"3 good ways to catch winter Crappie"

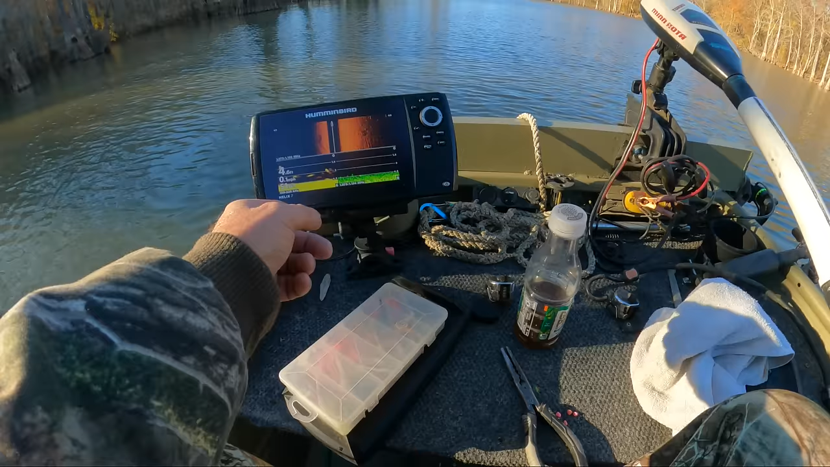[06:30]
sonar but you see them spots right there guys that's fish that's directly under the transducer now i don't know what kind of fish it is it could be crappie
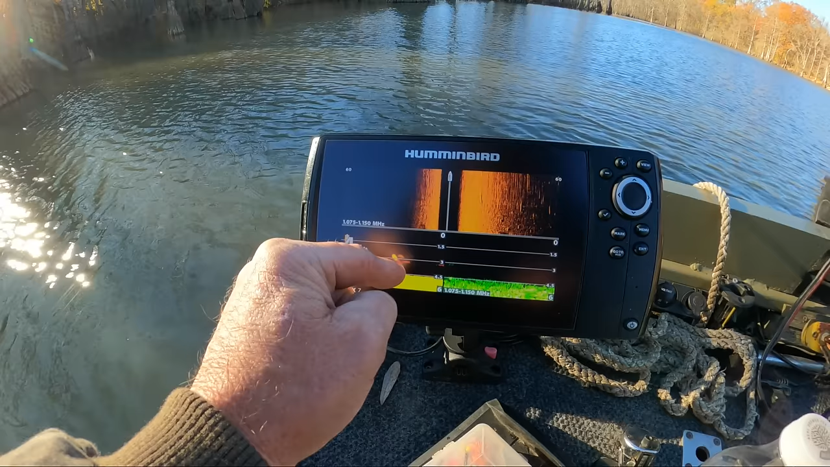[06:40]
but you know it could be bass drum it can be anything but um when i see that i keep trolling through i troll back and forth through them things like that right there and it helps me i usually catch a crappie or two every time i troll through them so as that comes on my board i know i'm going the right way they disappear i'll zig zag back and forth until i find them again that's one good way to find them right there